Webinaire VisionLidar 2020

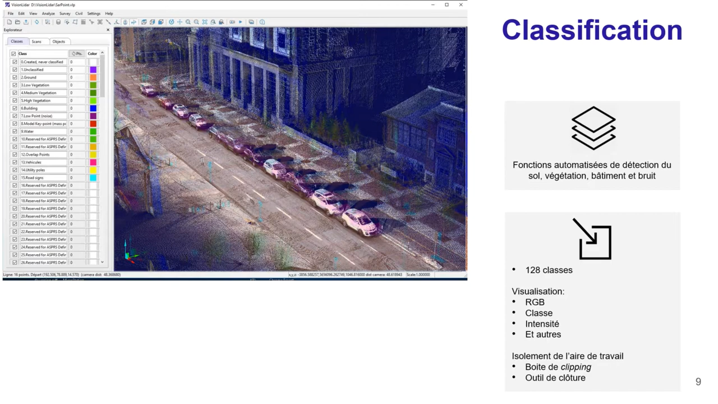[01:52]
À propos de la classification, dans Vision LiDAR, vous pouvez classer votre nuage de points jusqu'à 128 classes. Pour ce faire, vous aurez accès à de multiples fonctions automatiques, telles que la détection du sol ou des arbres, par exemple. Pour vous aider dans la classification, vous pouvez isoler votre aire de travail avec une boîte de découpage qu'on peut voir en bas à gauche. Donc, le Clipping Box est une boîte en 3D
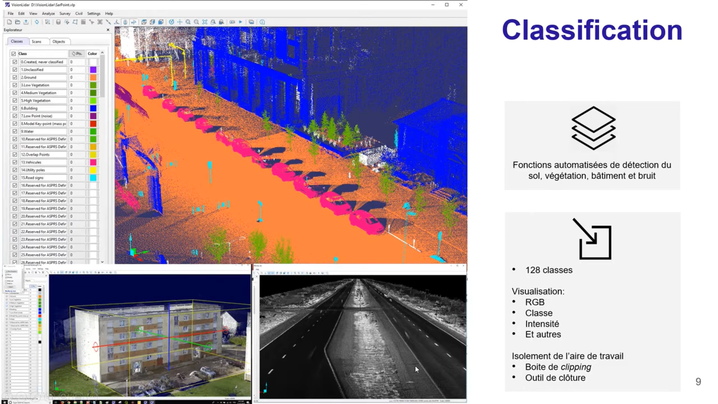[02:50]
comme on peut le voir en haut de l'écran, afin d'avoir une représentation rapide des différents éléments présents dans votre nuage de points, ou par intensité, comme on peut le voir en bas, si votre scanner acquiert l'intensité. Dans Vision LiDAR, vous disposez aussi d'un outil de détection par amoncellement qui vous permet de classifier rapidement et efficacement les éléments d'un nuage de points.
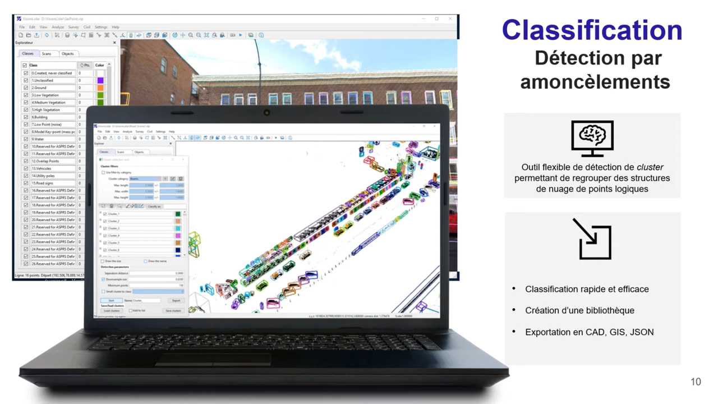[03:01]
Cette fonction consiste essentiellement à dessiner des boîtes autour de groupes logiques de points qui peuvent être ensuite enregistrées dans une bibliothèque pour être réutilisées dans d'autres projets.
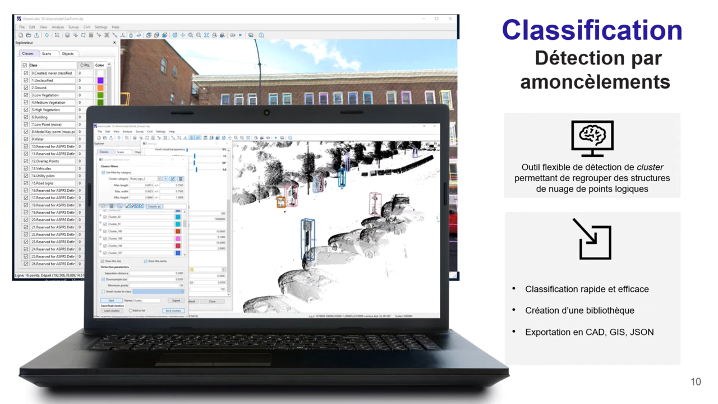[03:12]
Ensuite, vous pouvez effectuer une classification par l'eau d'éléments similaires ou nettoyer les éléments indissérables de votre nuage de points.
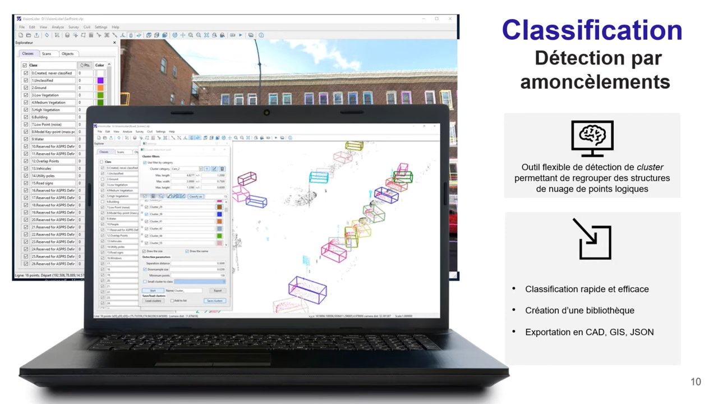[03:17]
Et le tout peut être exporté dans différents formats.
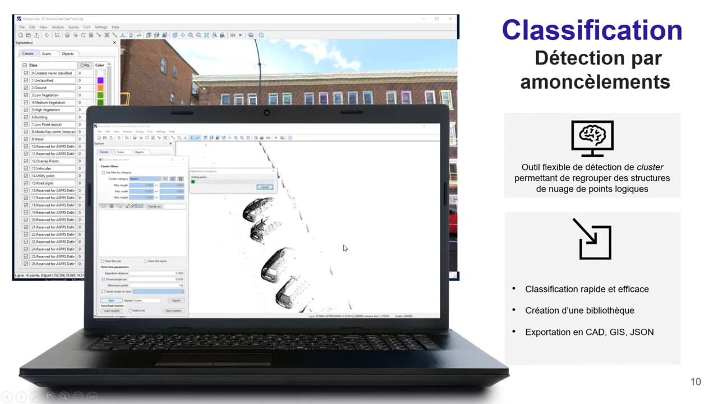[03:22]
Comme on peut le voir à l'écran, le but de la détection par amoncellement, c'est de regrouper dans une boîte des points dans une sorte de regroupement logique. Et grâce à notre outil par amoncellement,
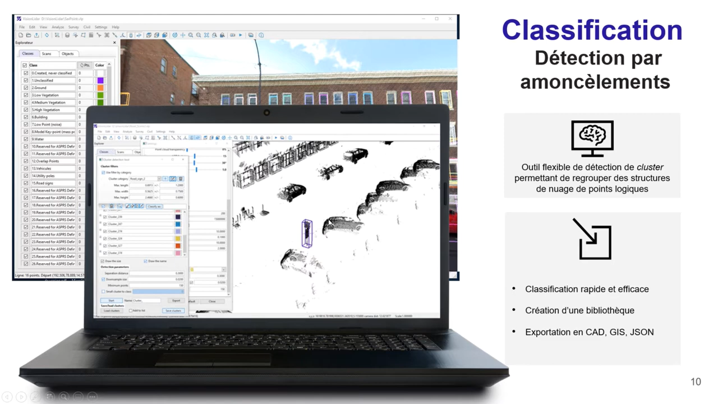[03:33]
vous avez la possibilité d'isoler les éléments ayant les mêmes dimensions ou des dimensions similaires, afin de faire des regroupements par groupe d'objets similaires pour faire la classification par l'eau. Dans Vision LiDAR, vous avez aussi la possibilité d'importer vos images 360 dans vos projets, ce qui peut vous aider pour la classification ou l'extraction d'éléments, en ayant un meilleur visuel de vos nuages de points et de l'information présente, car il se peut, lors d'acquisition de vos données,
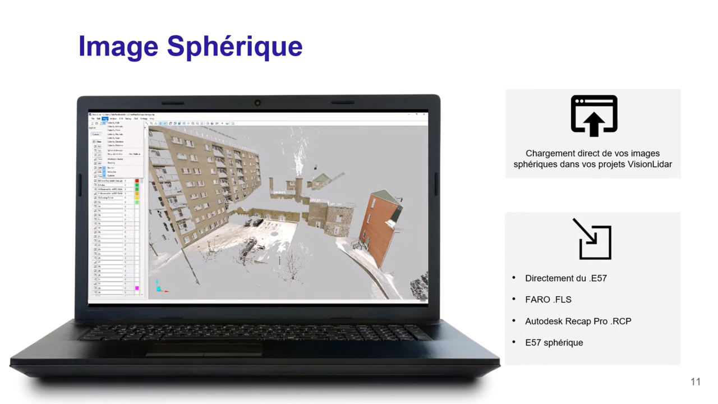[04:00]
que des objets fassent obstruction, ce qui va créer des trous d'informations dans votre nuage de points.
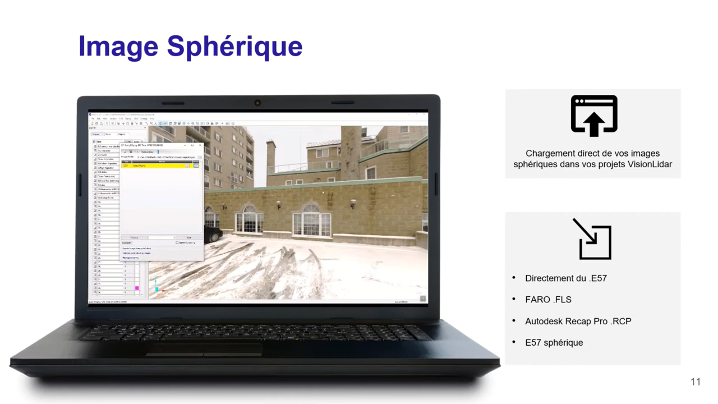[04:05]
En superposant la photo par-dessus, ça vous permet d'avoir un meilleur visuel et de retrouver des éléments qui n'auraient pas été acquis par le scanner.
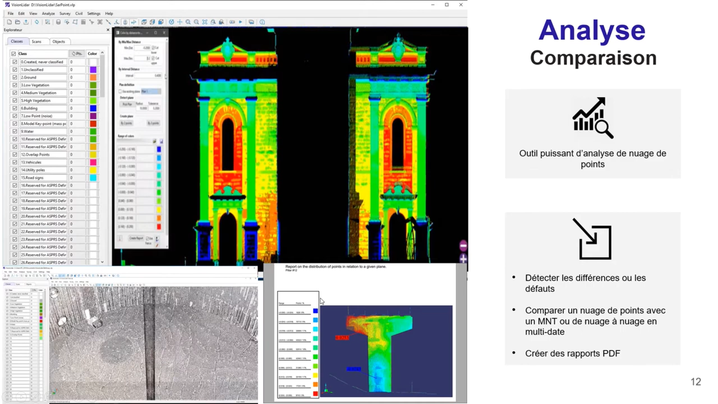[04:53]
par exemple, afin de voir les dommages qui peuvent survenir au cours du temps. Et vous avez la possibilité de créer des rapports PDF dans lesquels vous pourrez annoter ces différences. Ensuite, vous pouvez, avec notre module civil, pousser l'analyse encore plus loin,
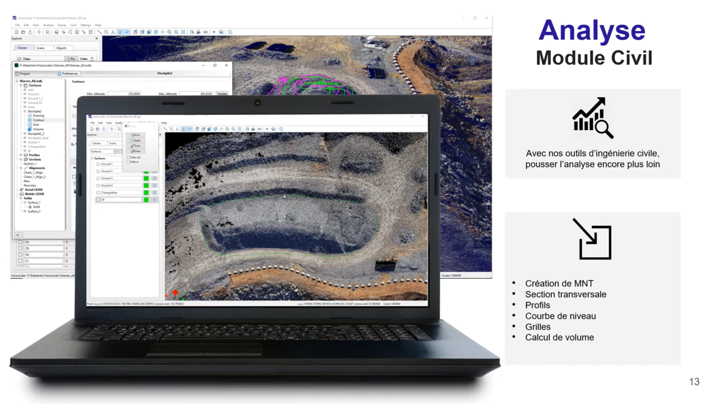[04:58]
car ce module-là vous permettra de créer des modèles numériques de terrain,
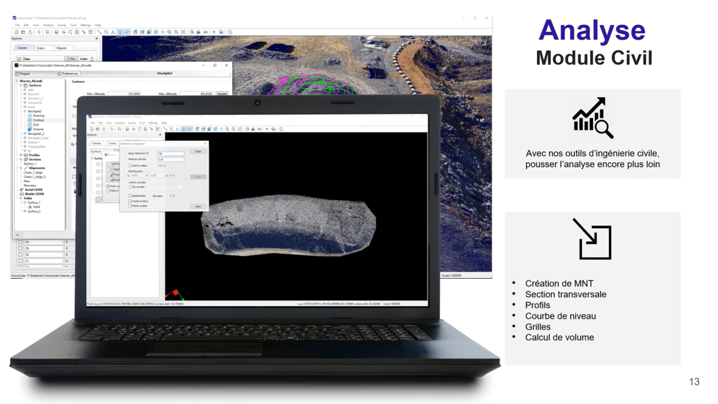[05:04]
des coupes transversales, ou des profils, ou même des cartes de niveau, et aussi faire des calculs de volume.
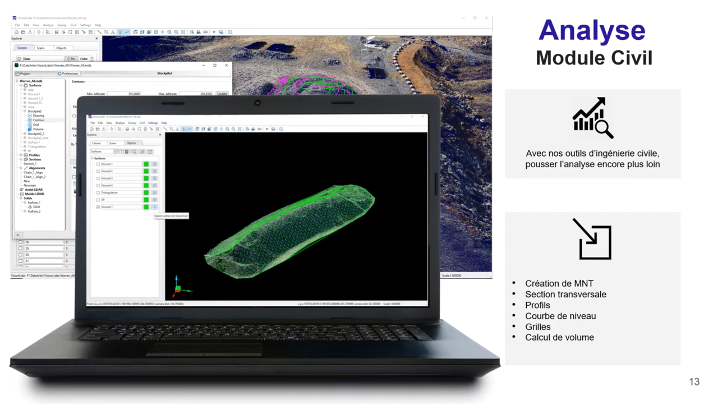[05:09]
Tout ça en exportant les surfaces créées dans Vision LiDAR dans le module civil. L'étape suivante est l'extraction des caractéristiques ou éléments dans votre nuage de points. Avec Vision LiDAR, vous pouvez extraire directement ces géométries grâce à des outils semi-automatisés ou automatisés, ainsi que manuels. Vous allez pouvoir extraire vos lignes, vos points, vos surfaces, en utilisant des alignements ou des corridors. Comme on peut le voir en bas, nous avons aussi un outil de dendrométrie qui va vous permettre de faire l'extraction automatisée de vos arbres en milieu urbain,
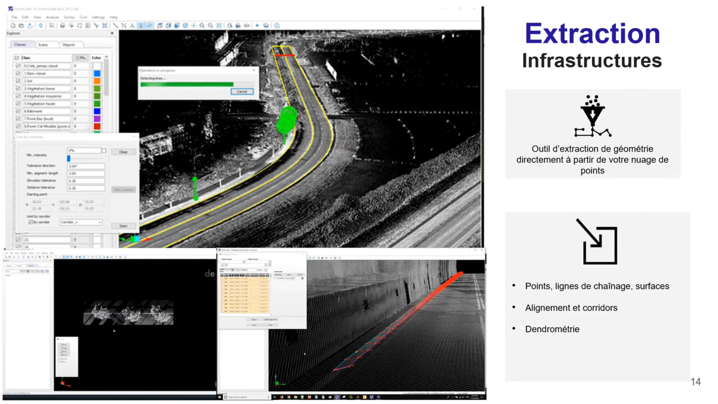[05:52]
donc le mobilier urbain, et vous extraire automatiquement les informations telles que la hauteur de l'arbre, du tronc, le diamètre de la couronne, ou encore le rayon du tronc. Ensuite, nous avons la détection des caténaires. Dans Vision LiDAR, vous avez un outil puissant pour extraire automatiquement vos câbles aériens, les vectoriser et les classer.
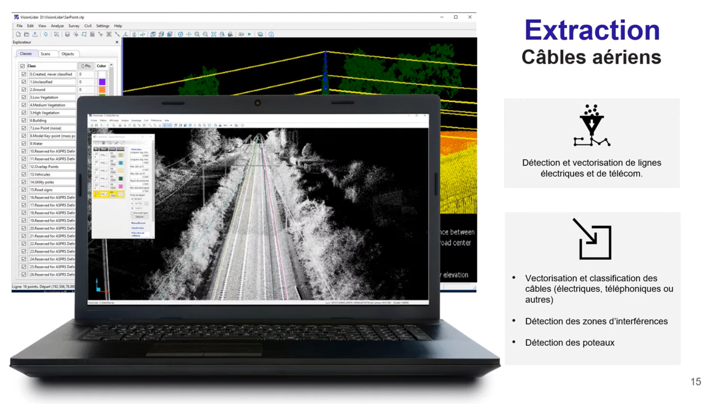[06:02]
Ensuite, cela fait, vous pouvez lancer la fonction de détection de collision qui identifiera pour vous dans votre nuage de points tous
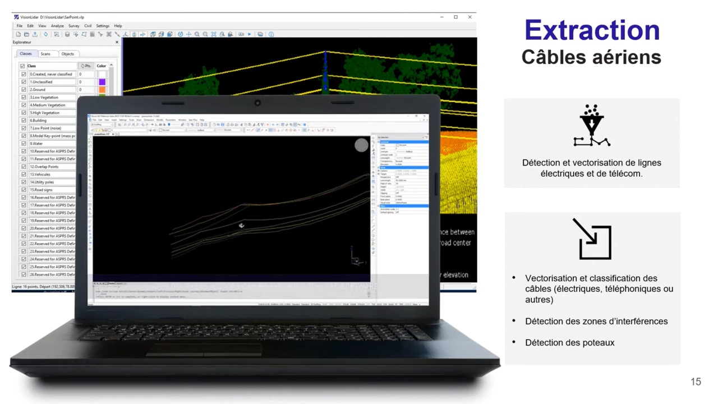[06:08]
les éléments dans un rayon spécifique qui peuvent rentrer en collision ou interagir avec votre ligne électrique.
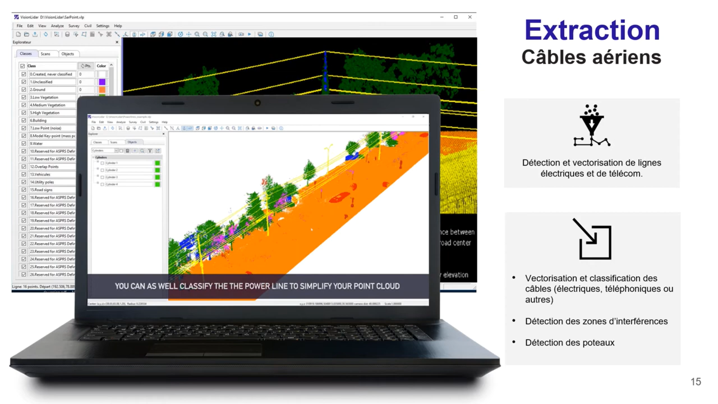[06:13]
Par exemple, identifier tous les arbres qui seraient trop proches de vos lignes pour éviter qu'en cas d'intempéries, ils tombent sur vos lignes électriques. Pour compléter votre extraction, Vision LiDAR dispose également d'un module appelé « route par section » qui vous aidera à vectoriser les éléments de la route encore plus rapidement. En utilisant des modèles adaptifs et en utilisant des alignements, vous pouvez extraire automatiquement toutes ces caractéristiques. Comme on peut le voir à l'écran ici, vous avez eu la première section qui a été faite manuellement.